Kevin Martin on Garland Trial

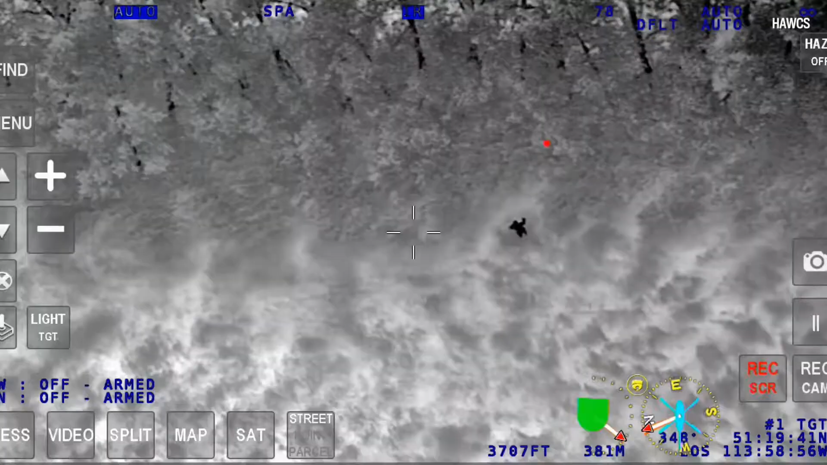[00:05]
tracked Garland through rough terrain in a field not far from his family farm near Airdrie, two weeks after a Calgary couple and their five-year-old grandson disappeared.
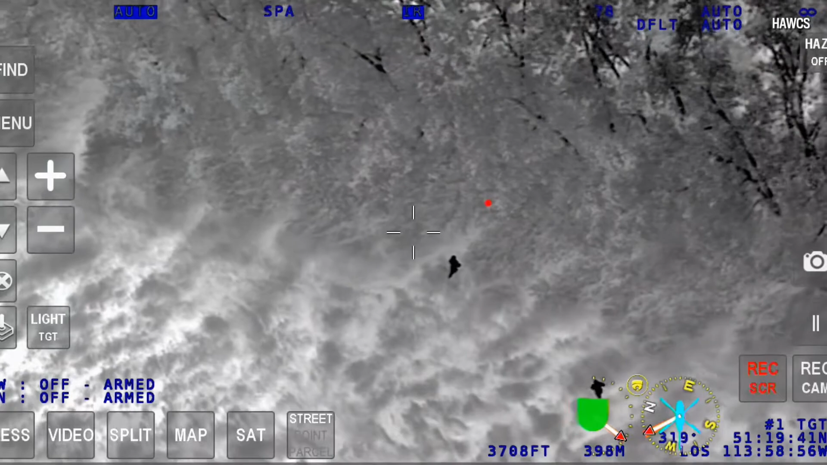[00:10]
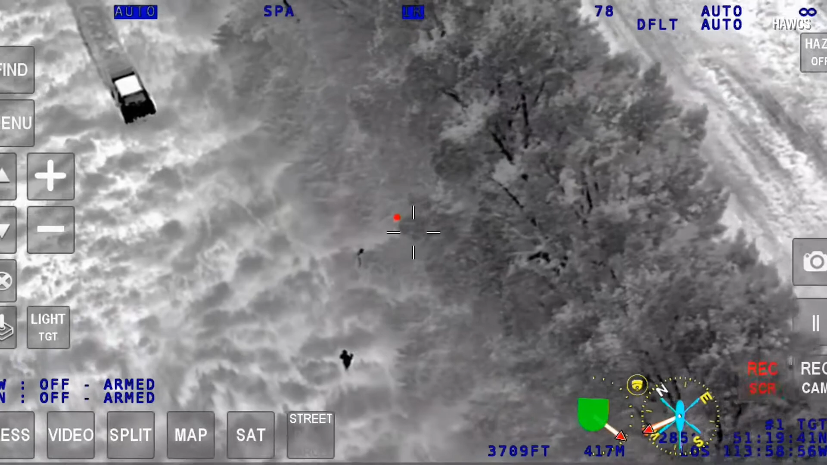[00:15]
Parhar said Garland was calm and collected when she arrested him,